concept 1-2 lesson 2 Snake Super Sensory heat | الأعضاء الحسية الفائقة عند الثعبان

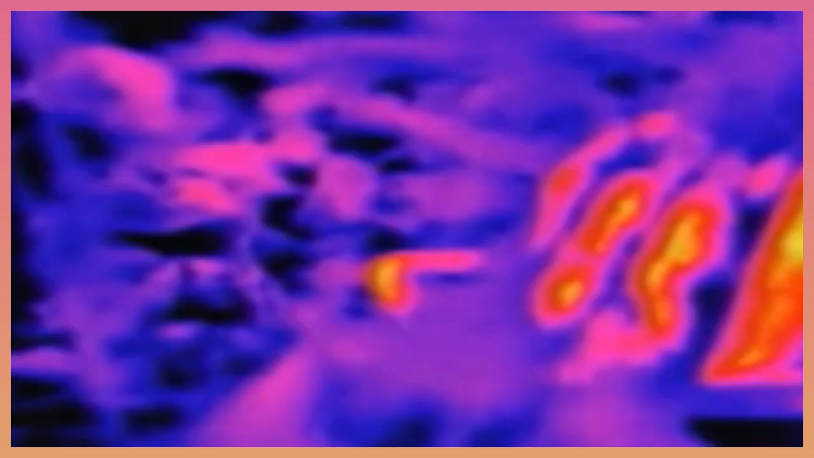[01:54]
look to how the snake can see a rat in the dark using the ability to sense heat